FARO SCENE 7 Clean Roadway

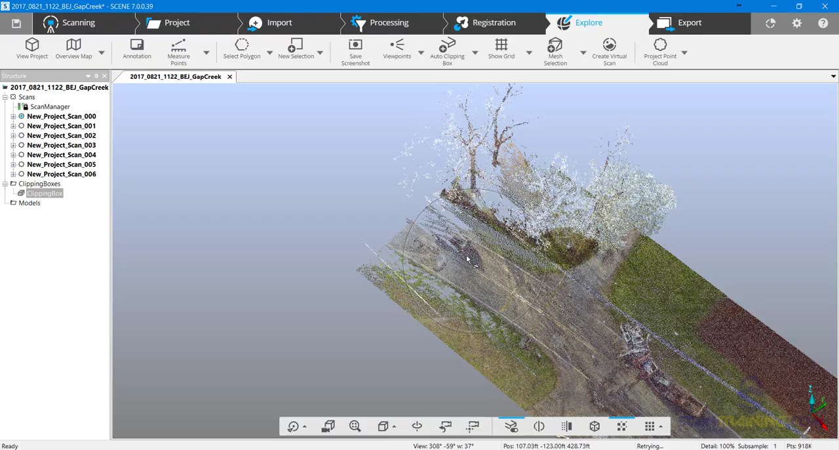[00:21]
i'll zoom in around this area and i'll add an auto clipping box
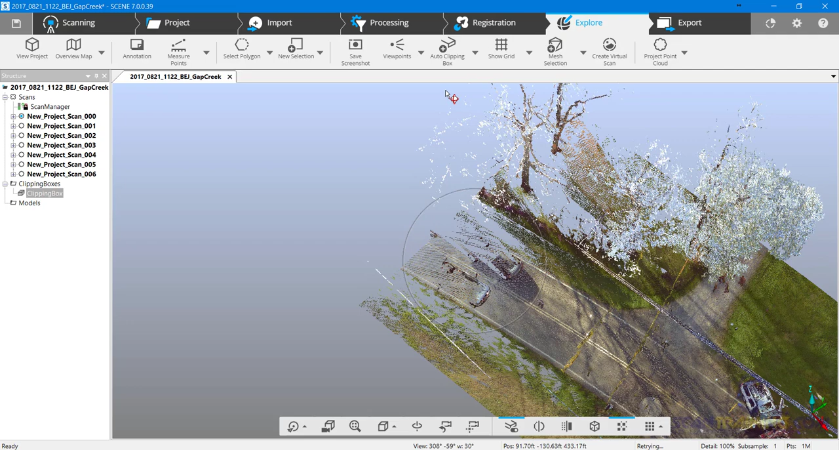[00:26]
i'll go ahead and turn the visibility of this clipping box off
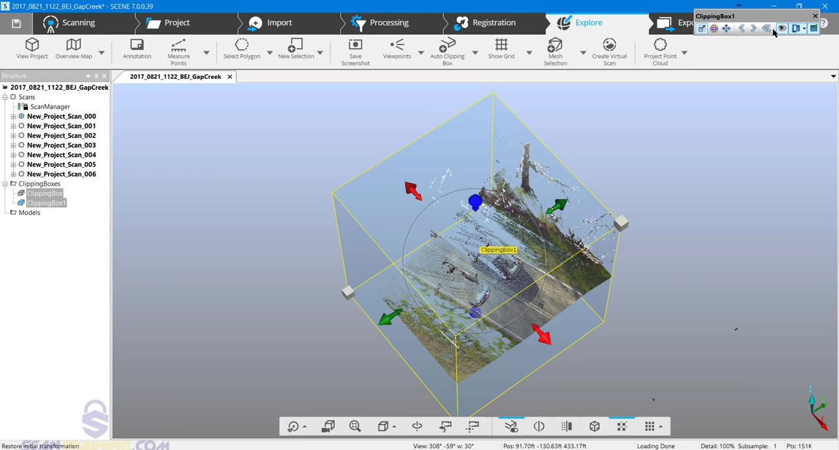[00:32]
i want to rotate it so that it's in line with the roadway
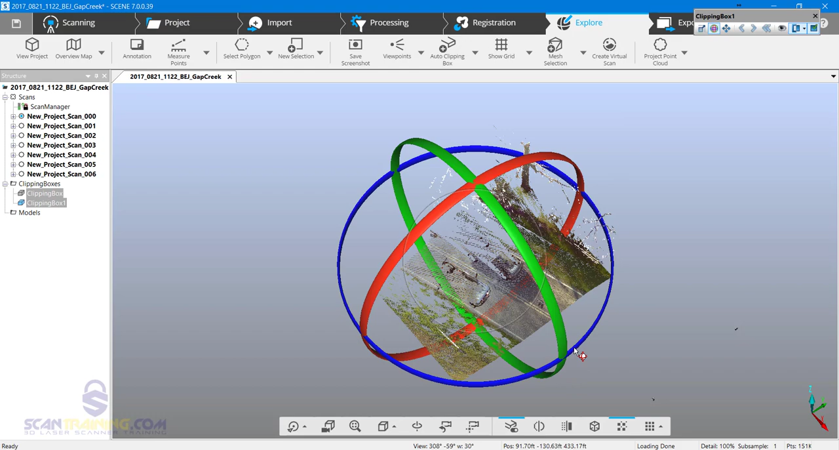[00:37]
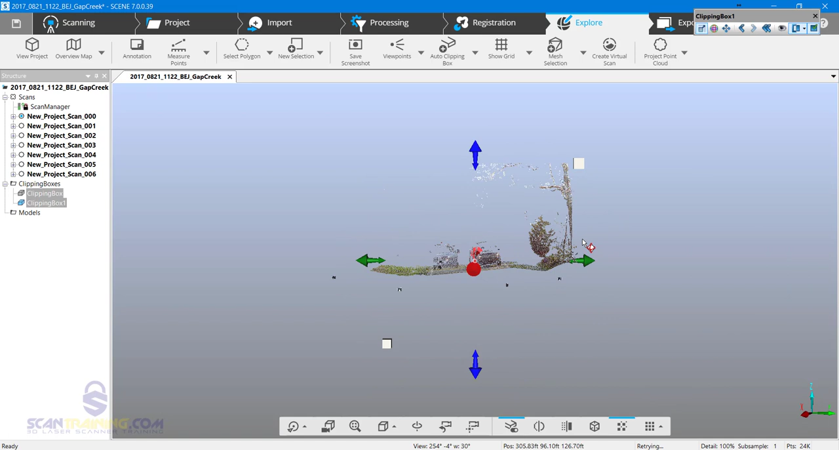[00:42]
and now i'll start bringing in the sides
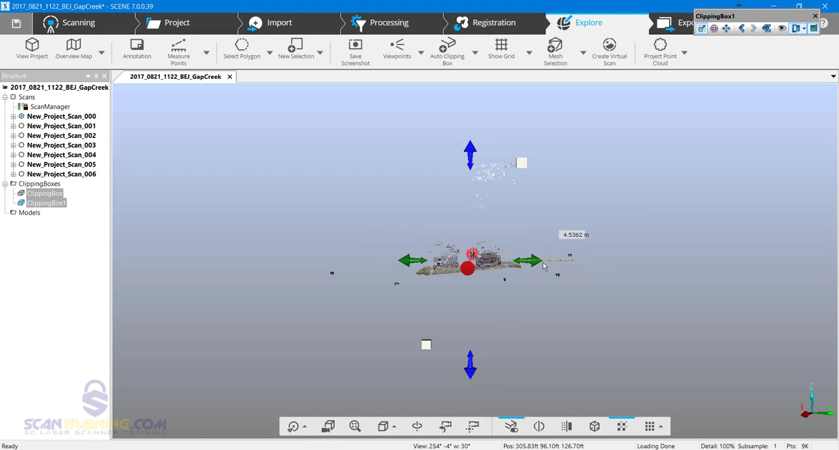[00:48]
bring down the top
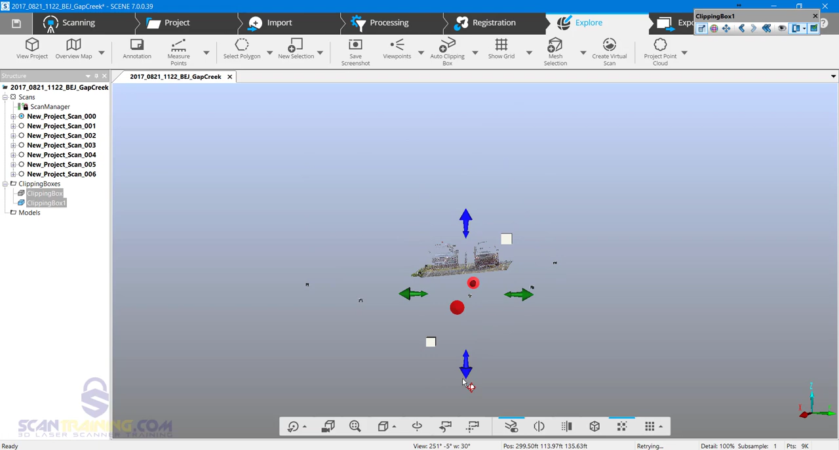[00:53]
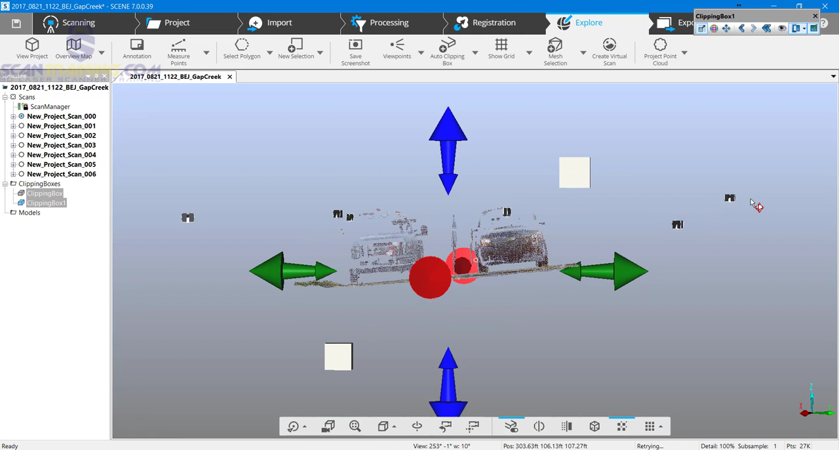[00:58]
what i want to do is rotate this so that i get the roadway as flat as possible now that i have it flat i'll click on select polygon and carefully click just above the road if you click on the road you'll delete roadway points and have a big hole in the roadway
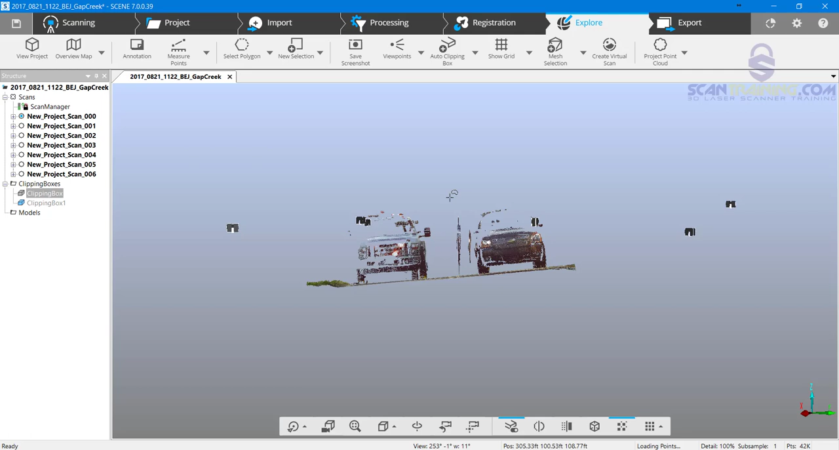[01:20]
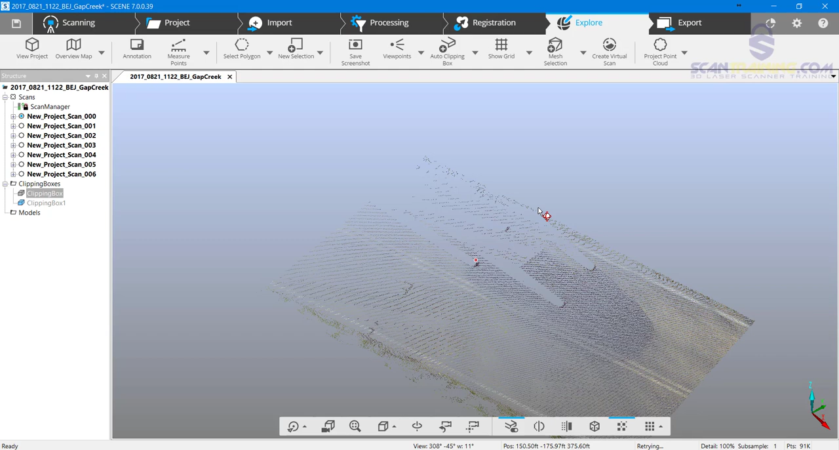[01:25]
so now all that information is gone now these stripes here that we see this is from the scanner
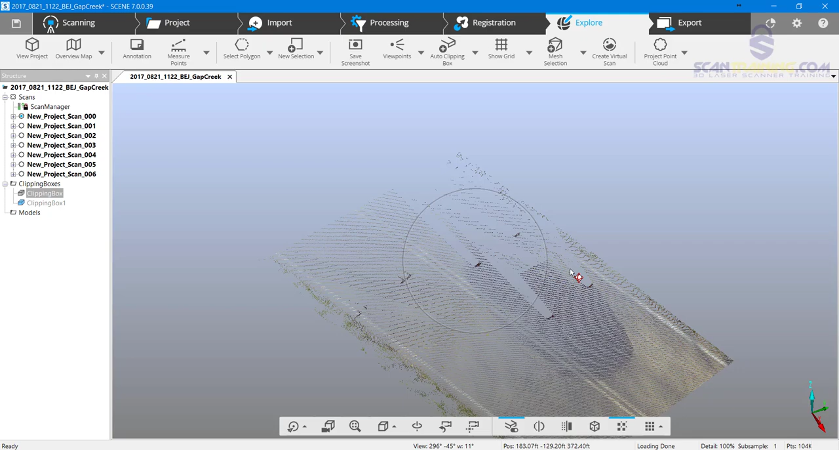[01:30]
where it hit the tire and it couldn't scan behind the tire that was not a result of cleaning
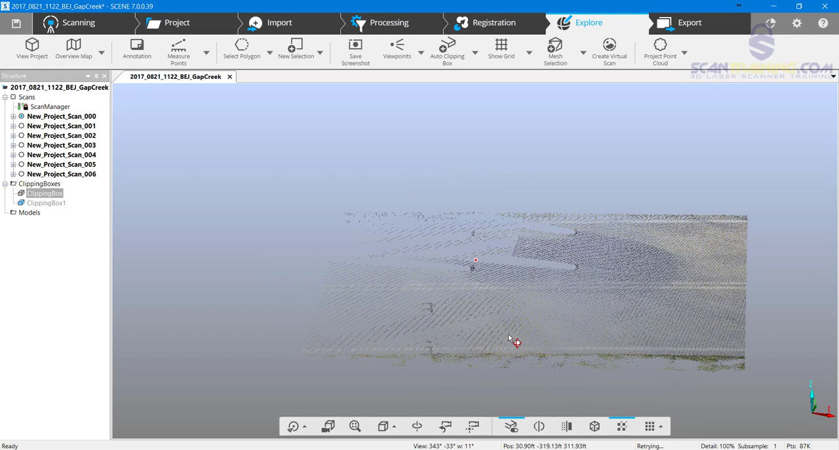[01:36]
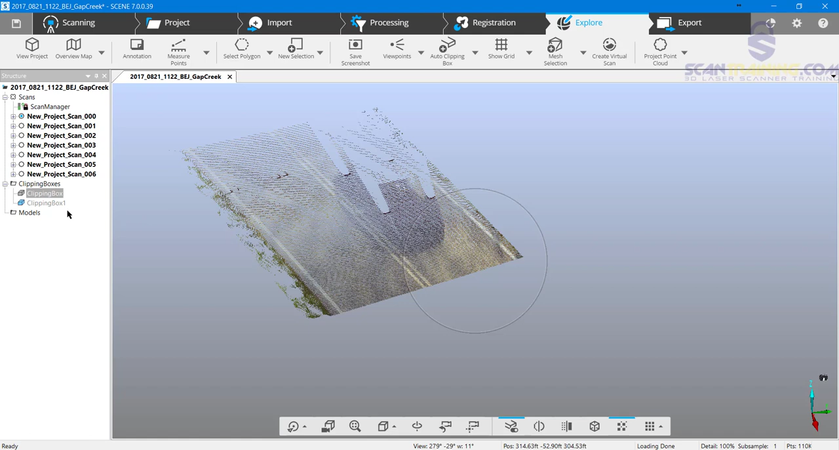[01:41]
not much we can do about that except move the vehicles and scan more positions
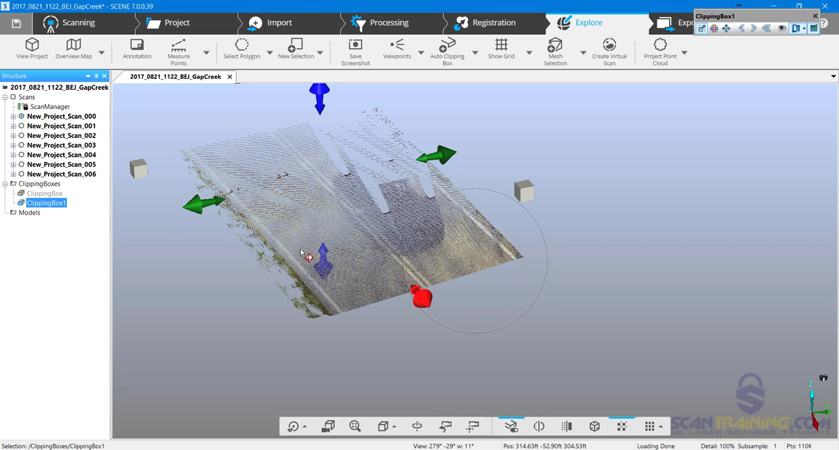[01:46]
now in this particular clipping box rather than delete it
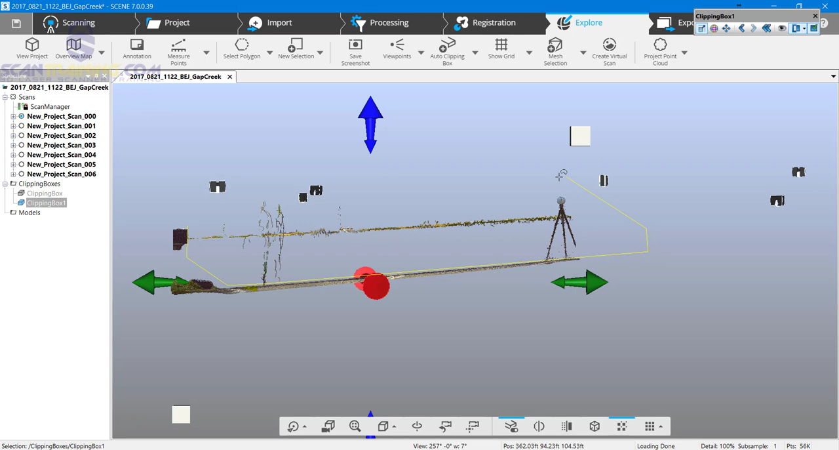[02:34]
try the mailbox and staying just above the road surface doesn't have to be perfect guys this uh just get it as close as you can
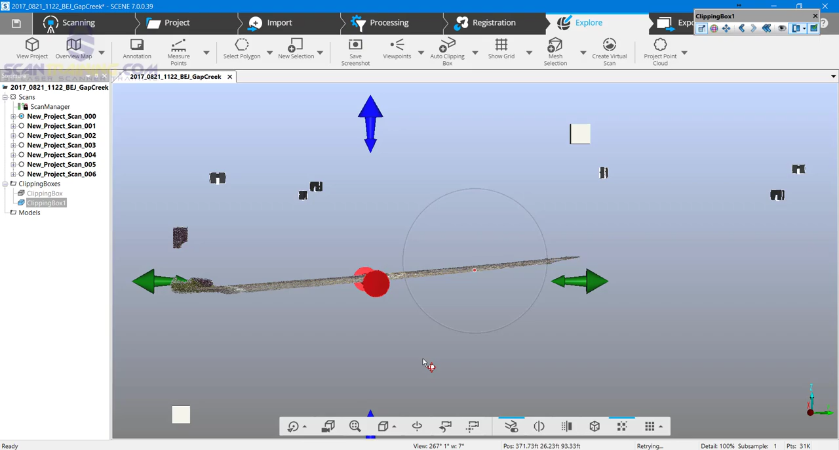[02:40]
and now that area is clean so once again i'm going to bring up
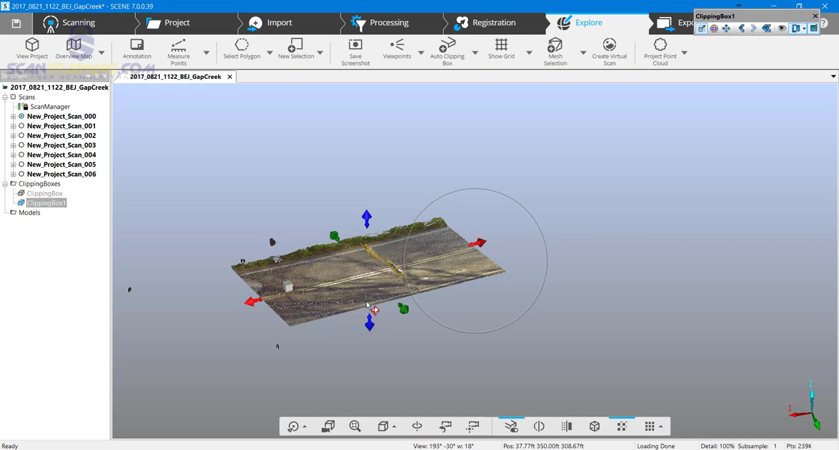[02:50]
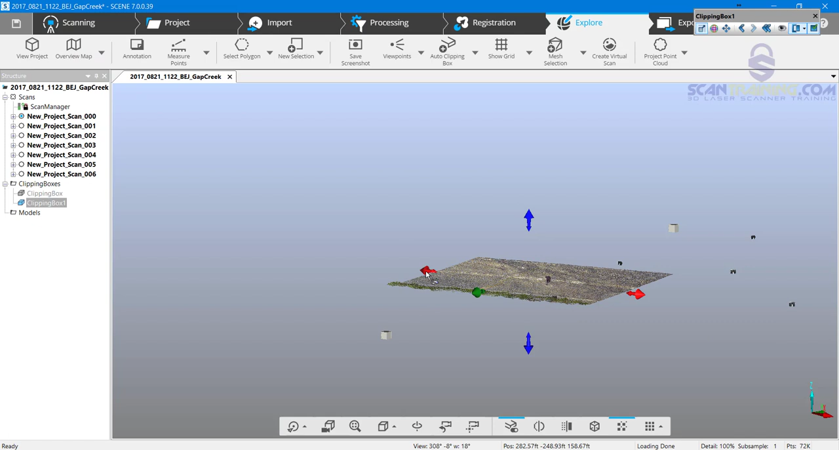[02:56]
the red and then i'll move this other red forward
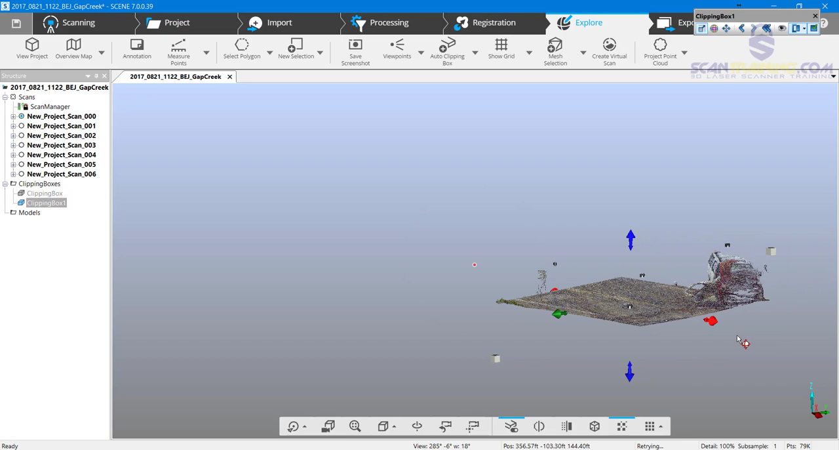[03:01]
and i'll see if there's anything in this area
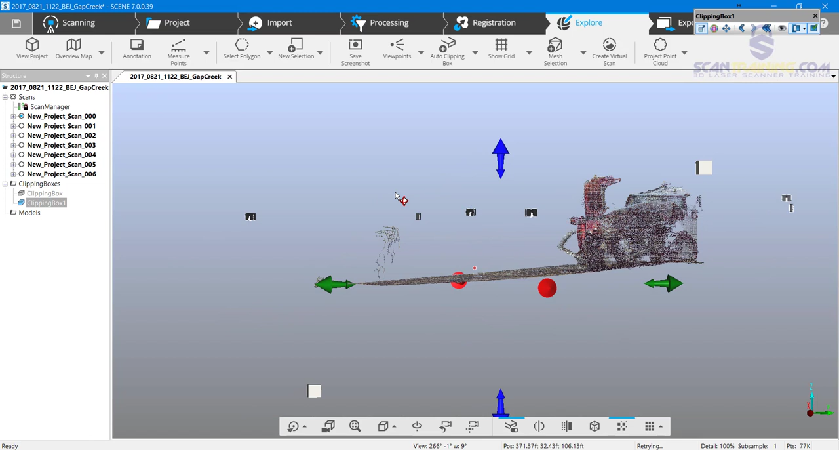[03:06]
that i need to delete looks like i have a person in the roadway